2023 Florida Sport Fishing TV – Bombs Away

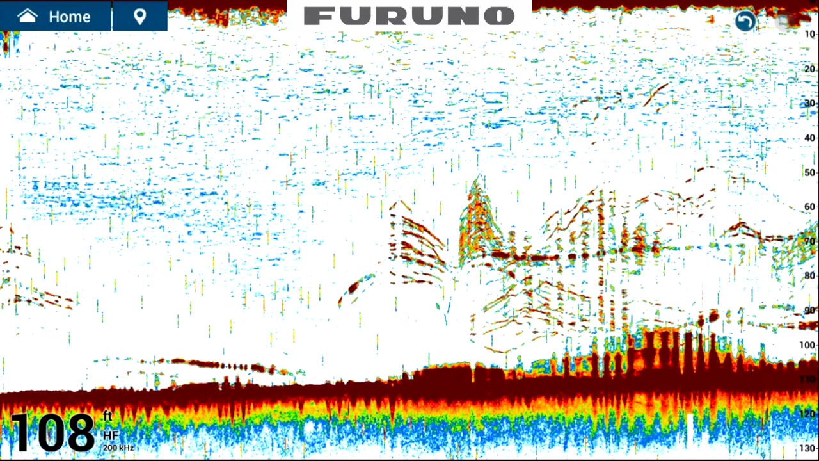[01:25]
On screen: depth 108 ft
from 70 to 120 feet some deeper stuff we're not looking for those patch reefs